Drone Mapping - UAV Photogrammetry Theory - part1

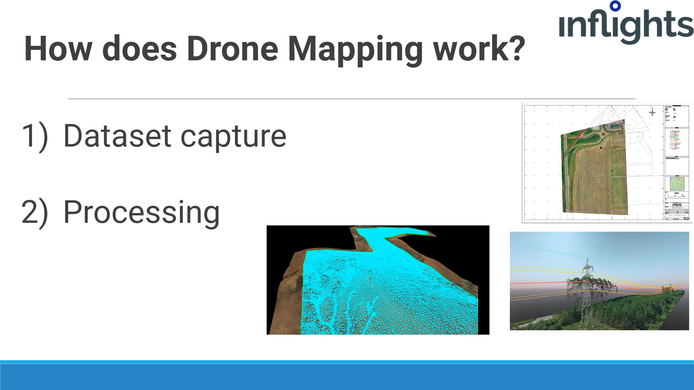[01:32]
point cloud and DSM into more advanced outputs. Outputs like line work, thin surface and much more.
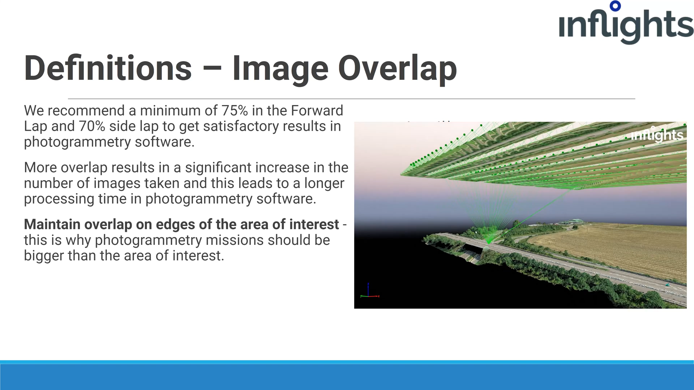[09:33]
It is important to maintain overlap on the edges of the area of interest.